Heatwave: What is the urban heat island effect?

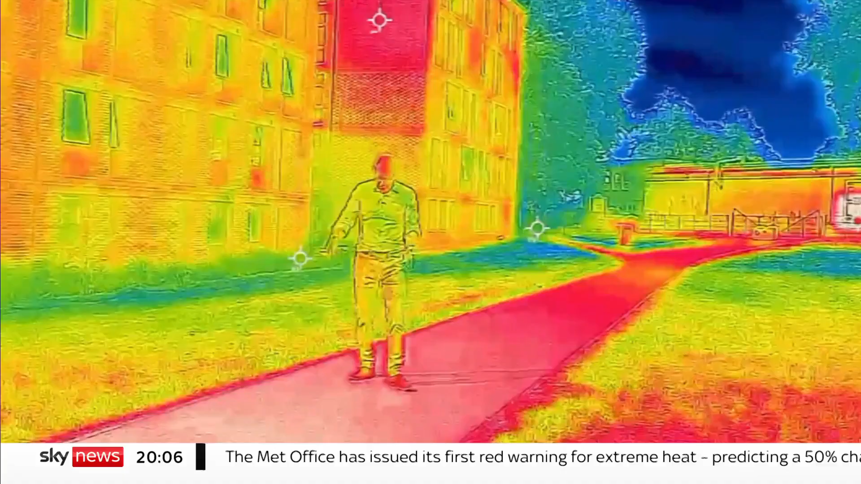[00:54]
The brick, the concrete, the asphalt, it's all glowing red hot as it absorbs the sun's radiation and stores it as heat.
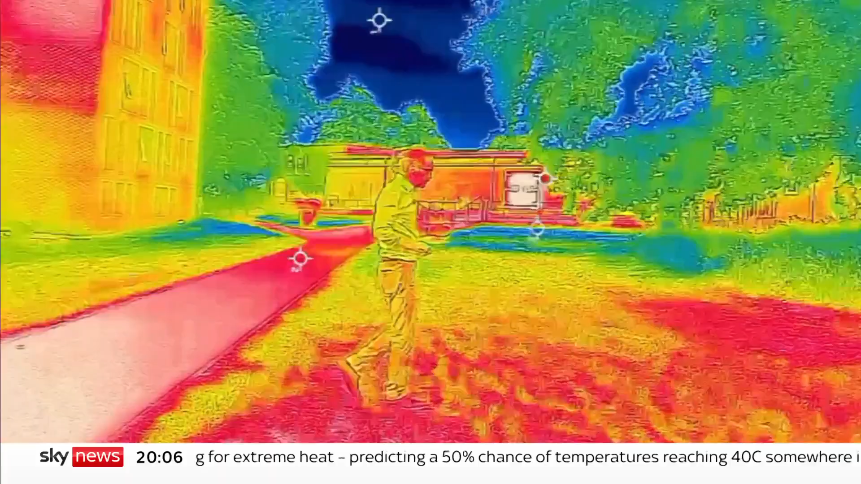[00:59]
But look at the contrast of a tree. It's not just the shade beneath which is a cooler blue,
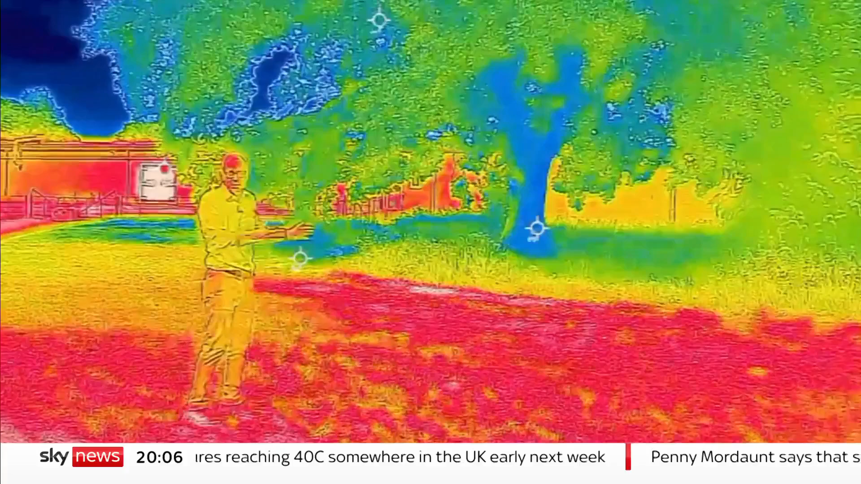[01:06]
but the leaves themselves are a kind of in-between on that colour spectrum as they're absorbing some of the sun's energy,
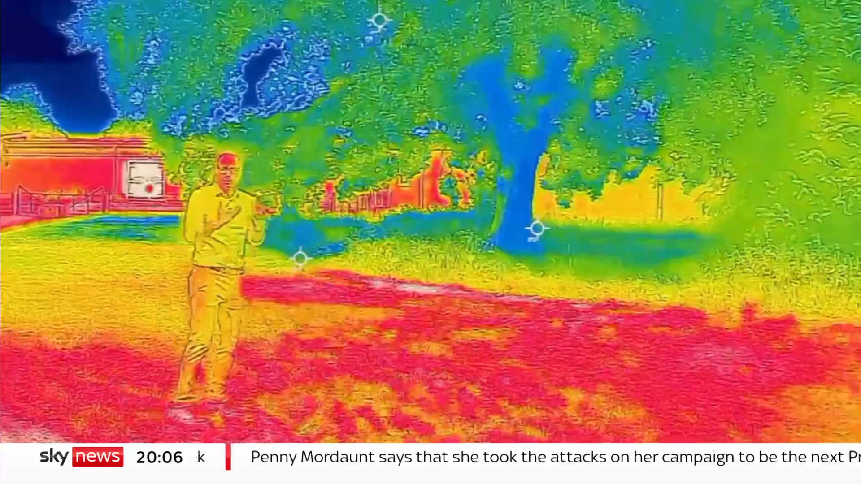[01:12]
but evaporating water, keeping them cool and the surrounding air.